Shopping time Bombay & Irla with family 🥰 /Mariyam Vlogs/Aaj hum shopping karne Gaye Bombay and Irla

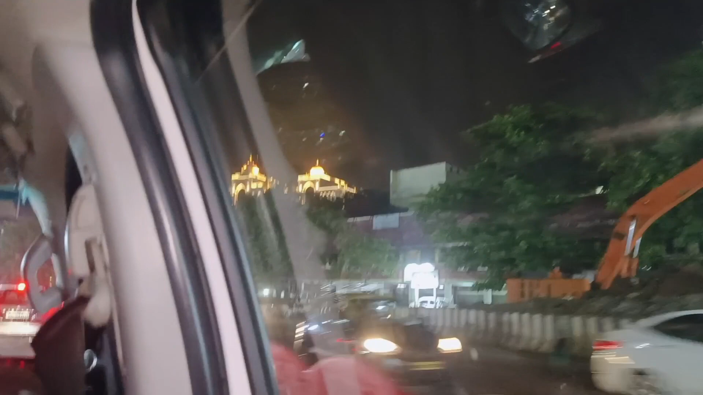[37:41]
ये देखिए ये क्या है, सेफी हॉस्पिटल, चल ये नहीं है सेफी हॉस्पिटल,
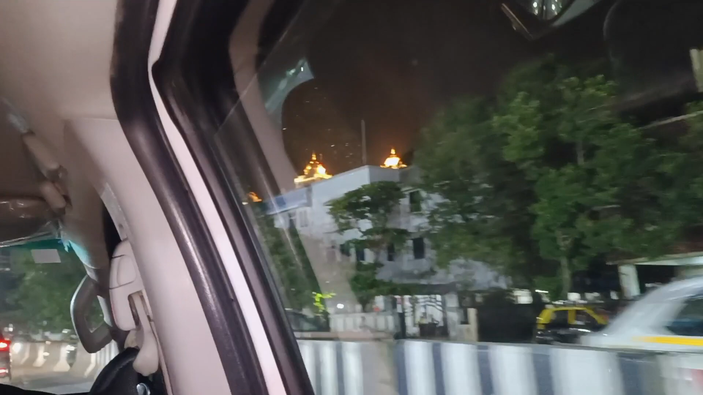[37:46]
आगे बड़ा है सेफी हॉस्पिटल, पीछे देखे हमने हाँ जो मैं दिखाई थी ना वो वाला था, तो इसकी बात कर रहे थे।